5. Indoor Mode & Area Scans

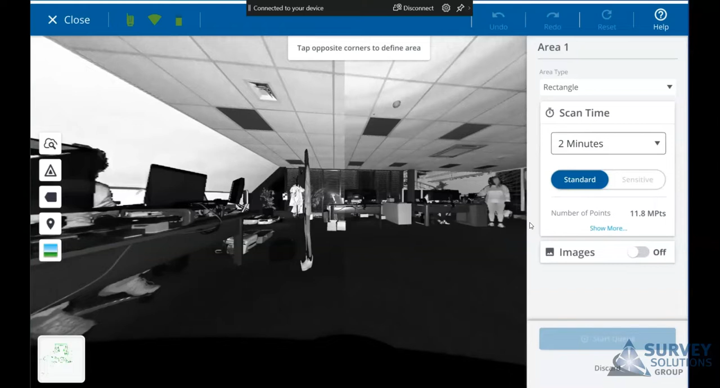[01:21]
And you'll see on the right hand side you've got a couple of different types of selection, you've got horizontal band, vertical band or rectangle.
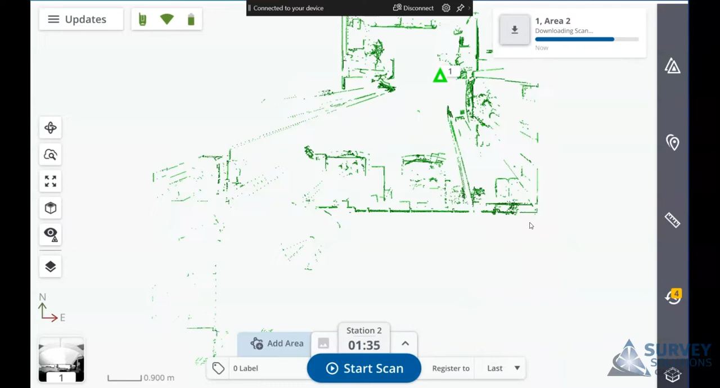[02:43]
So once it's complete, it will download both our scan areas, and
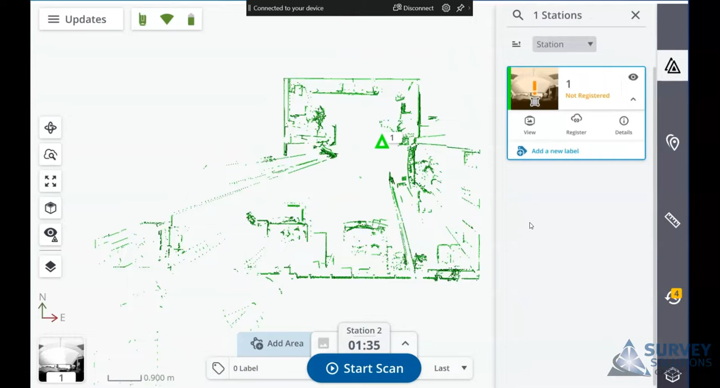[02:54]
if we go in and look at the details of each of the scans, you'll see here that it tells us we have a couple of separate areas which have been scanned, area 1 and area 2.
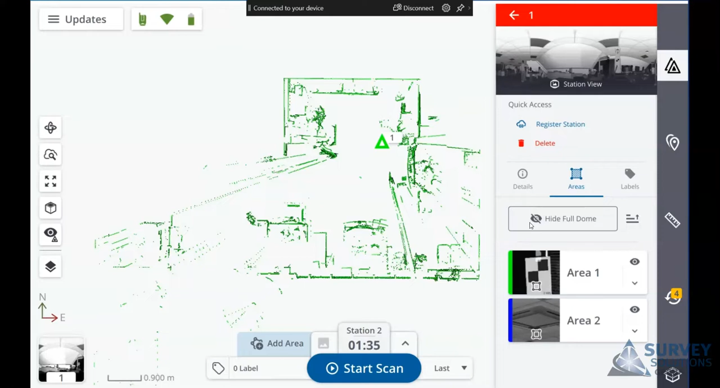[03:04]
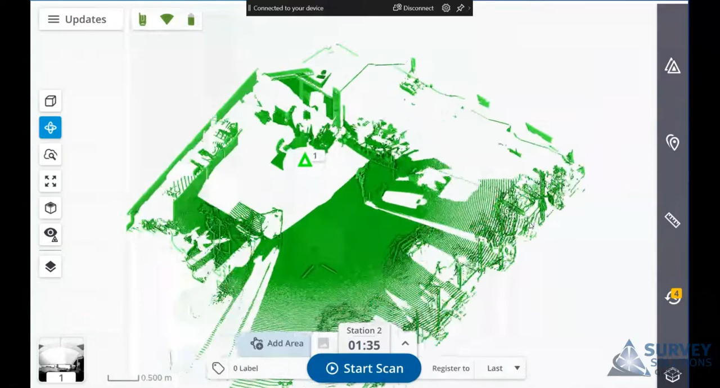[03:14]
You can actually see the higher density within the data,
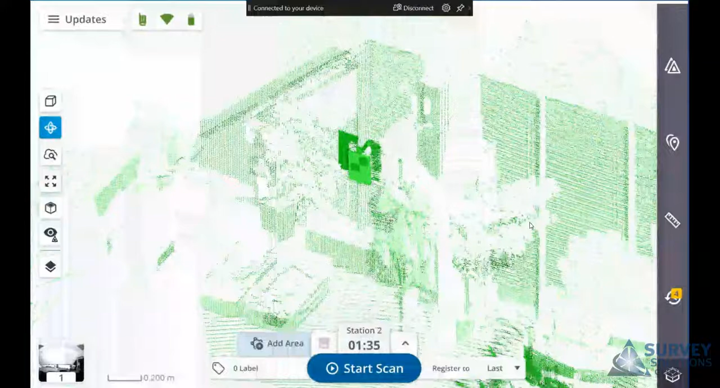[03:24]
and when you go to export these files out,
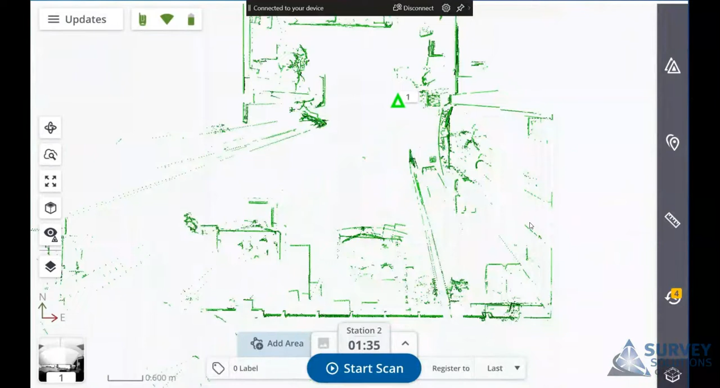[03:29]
what you'll end up with basically is a separate file for each scan, so it could be numbered,
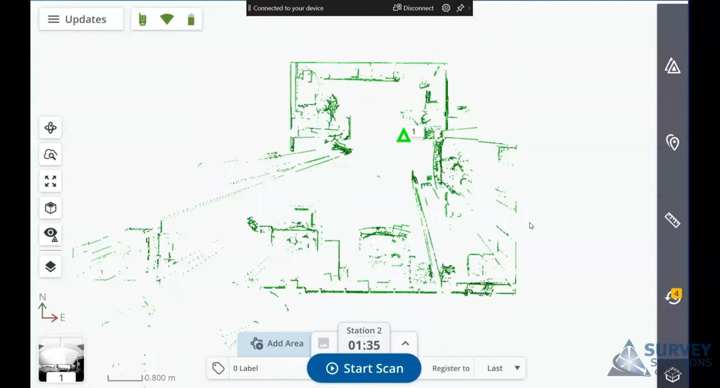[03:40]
depending on the type of expert, it could be numbered, station 1, underscore 1, underscore 2, underscore 3. And that's it. Thank you. You